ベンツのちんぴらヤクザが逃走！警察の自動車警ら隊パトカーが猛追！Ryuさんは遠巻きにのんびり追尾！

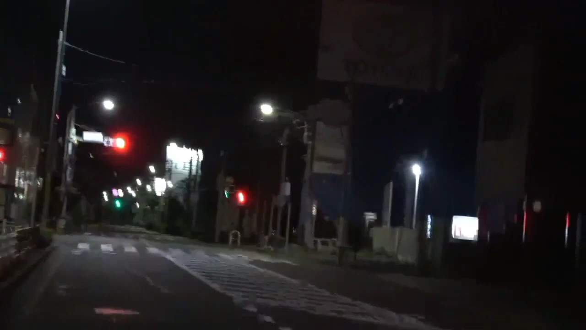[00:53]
いや焦げ癖、すっげえ焦げ癖、相当ぶっ飛んできたべ。小川、ここライト消して左曲がったよ。